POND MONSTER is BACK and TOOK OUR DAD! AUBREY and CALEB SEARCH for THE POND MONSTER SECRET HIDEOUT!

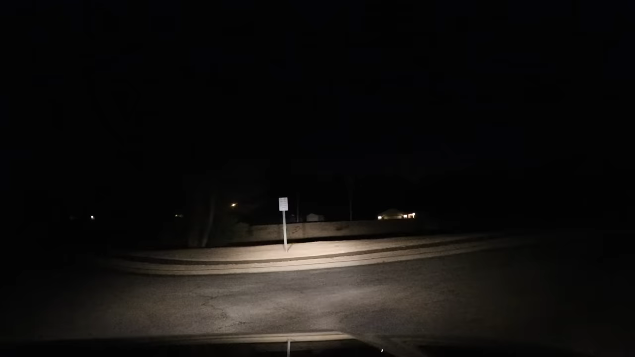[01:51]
It's right over here. There's a big warning sign right there. There's trees. Oh, it's so dark. Guys, I just heard like a click on the sewage drain. Look, Aubrey, it looks like two eyes over there.